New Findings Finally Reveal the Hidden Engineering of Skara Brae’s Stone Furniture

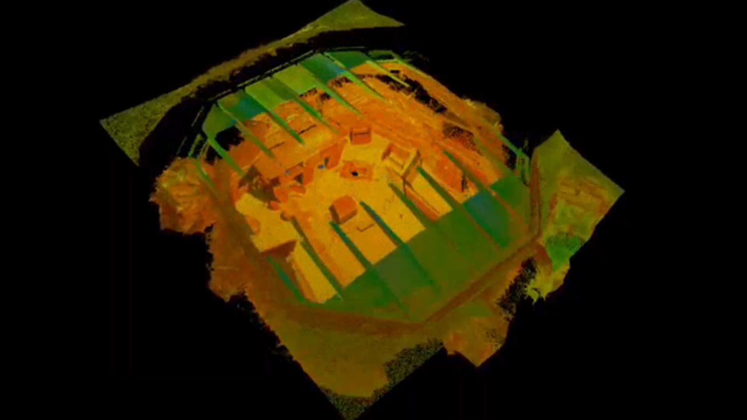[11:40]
Spatial analysis using recent 3D scans has mapped the full extent of these channels, revealing how they intersect beneath thresholds and passageways.
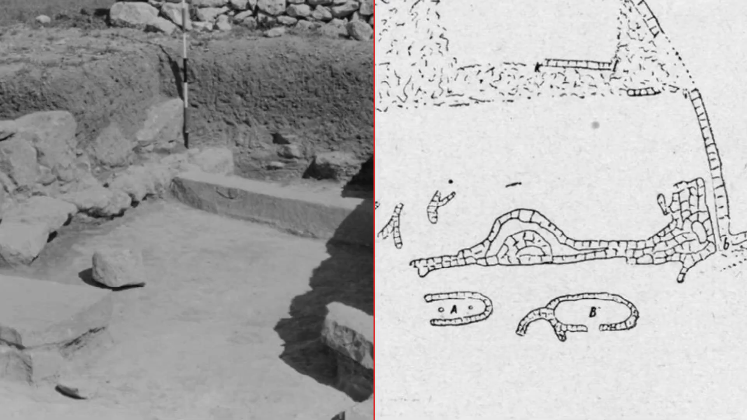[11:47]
The result is a cleanable, water-resistant floor plan, designed to keep living areas dry and hygienic.
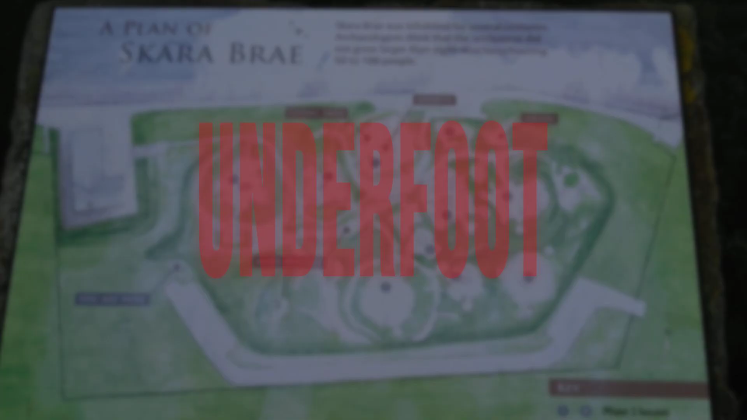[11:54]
Even after five millennia, the logic of the drainage grid remains clear, a practical response to the challenges of daily life on Orkney's exposed coast.
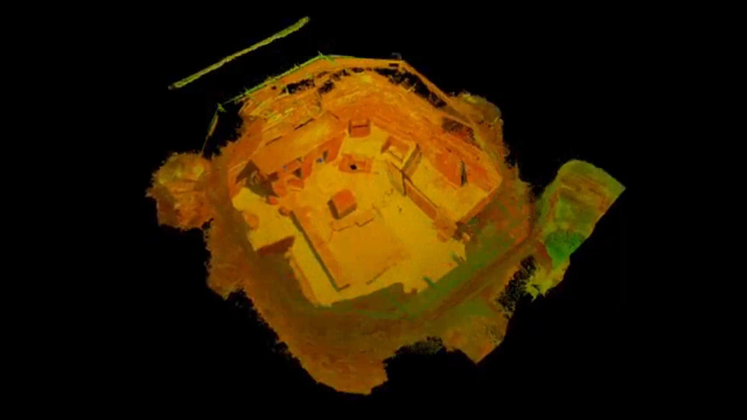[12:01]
House 8 breaks the mould at Skara Bray.
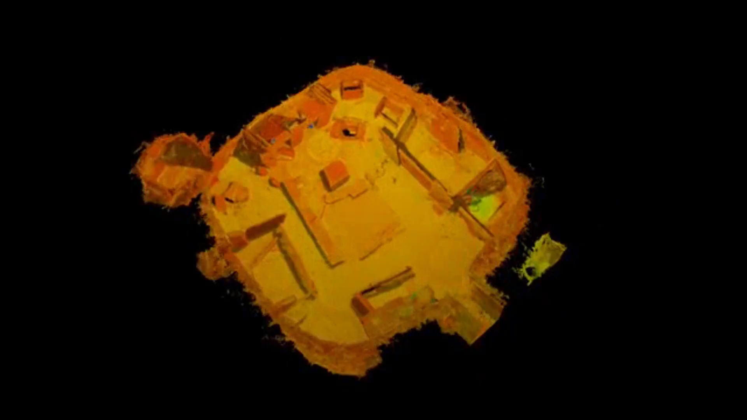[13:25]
Scotland's high-resolution 3D scans have transformed the study of Skara Bray from careful guesswork to forensic precision. Using laser scanning and photogrammetry,
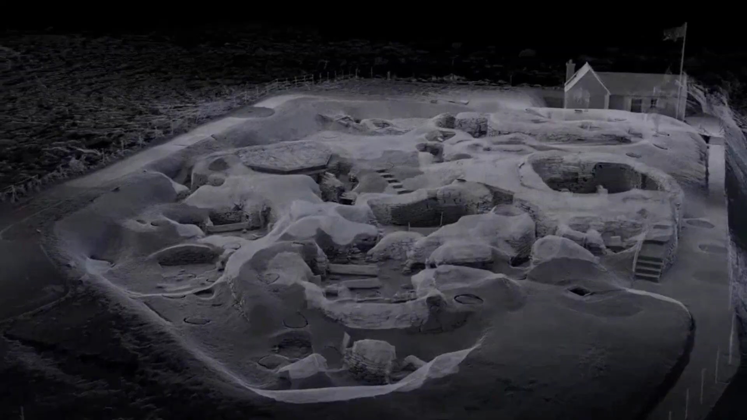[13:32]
engineers captured millions of data points across every stone surface, building a digital twin accurate to within 7mm.
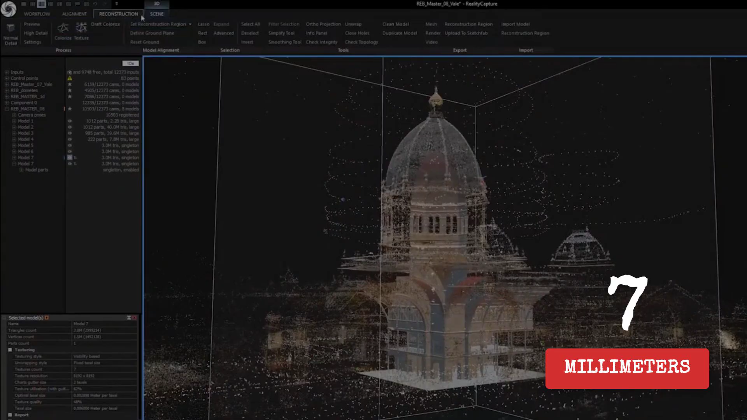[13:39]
This model does not just preserve the sight in pixels, it lets specialists measure shelf rebates, door pivots and tank seams without risking damage to the fragile originals.